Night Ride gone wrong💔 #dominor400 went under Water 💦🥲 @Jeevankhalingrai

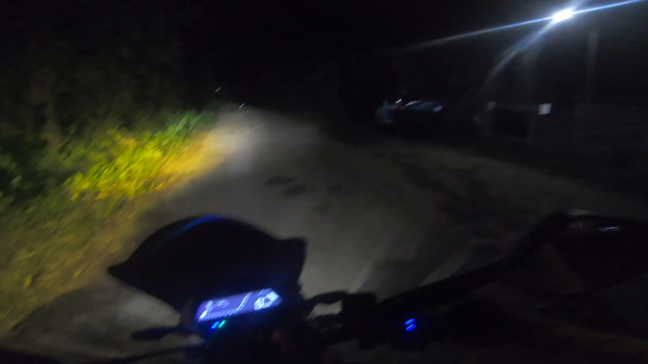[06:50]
अभी हम लोग कंफ्यूज ये रास्ता जाए या ये रास्ता ये जाने से तो सिंगानम पहुंचेगा बोल रहा है ये तिमी हैन ले राको
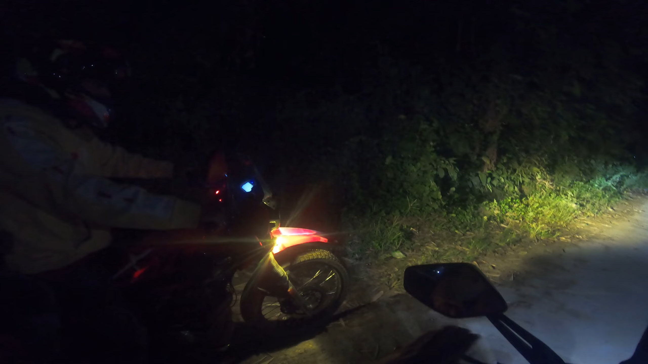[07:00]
माथि बर सिंगानम अरे पता नहीं ये रास्ता तो ले जाएगा सिंगानम की ओर फिर भी ये लड़का तो चला गया तो पीछे पीछे जाना ही होगा हमको भी
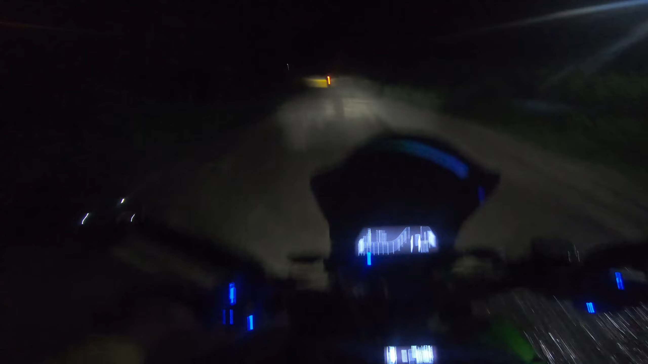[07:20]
Right now we are in Simda. Is it like Simda? Hey, or Amaya nahi pehle kabhi bhi yahan pe. First time. Manipur mein na, jo bhi off road ka kami kahi bhi nahi. Dekho ye rasta bhi. Oh. Hum log pahunch gaye abhi Singaram pe.
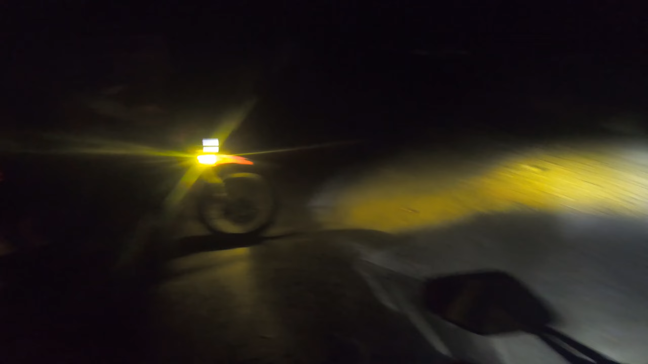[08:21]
though. Jump, pata nahi. Aur ye tha Singaram pahunch gaye hum log. Wo udhar light dikh raha hai kya?
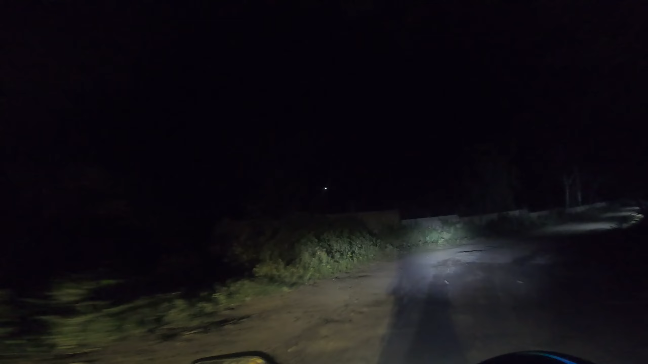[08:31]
Abhi rasta to malum nahi, fir bhi. Ye rasta chalte
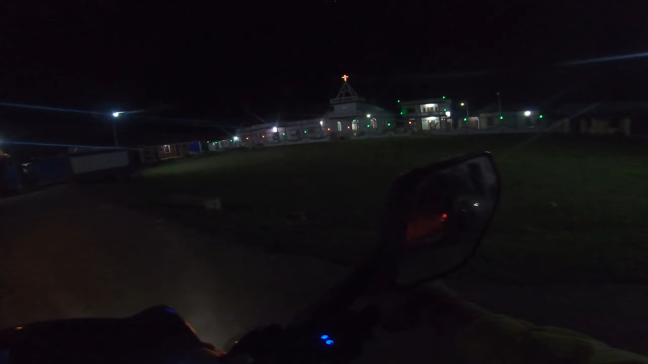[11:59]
बेथल विलेज पहुंच गया देखो ये चर्च ब्यूटीफुल